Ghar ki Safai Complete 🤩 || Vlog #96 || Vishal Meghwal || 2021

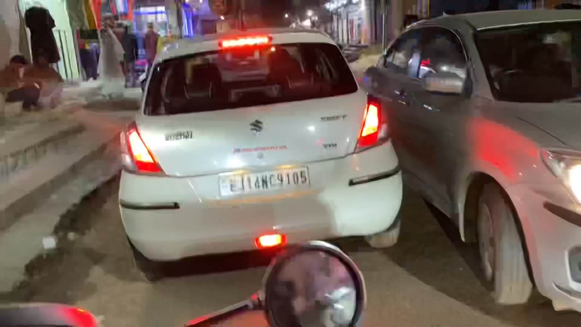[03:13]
ट्रैफिक हर जगह मिल जाता है, इसीलिए हमेशा स्कूटी से आना चाहिए, फोर व्हीलर से अगर मार्केट में जाओ ना कभी आना नहीं चाहिए फोर व्हीलर से।